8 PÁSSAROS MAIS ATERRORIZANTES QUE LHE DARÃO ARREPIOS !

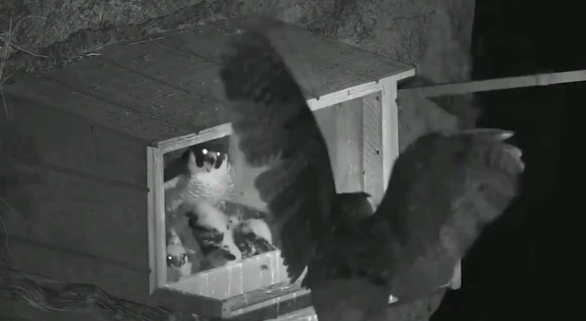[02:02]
Finalmente, os petreis se afastaram e o filhote agradeceu ao seu pai.
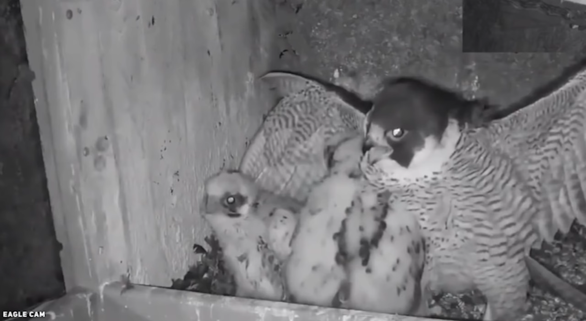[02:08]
Número 6.
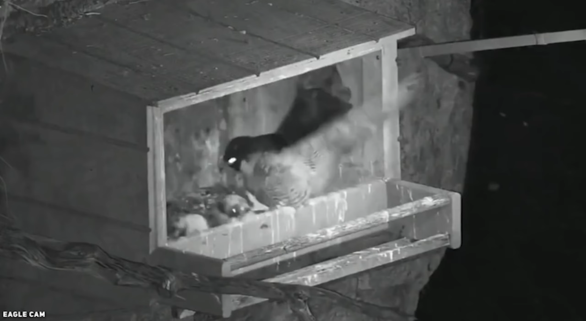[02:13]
Coruja A noite, um falcão pelegrino estava relaxando com seus três filhotes. De repente, uma coruja veio atacá-los.
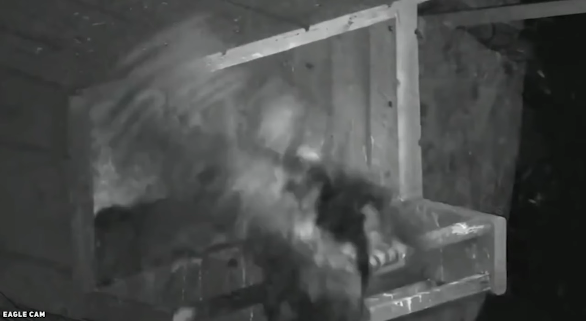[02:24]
A mãe estava tentando proteger seus filhotes, mas a coruja pegou um dos filhotes.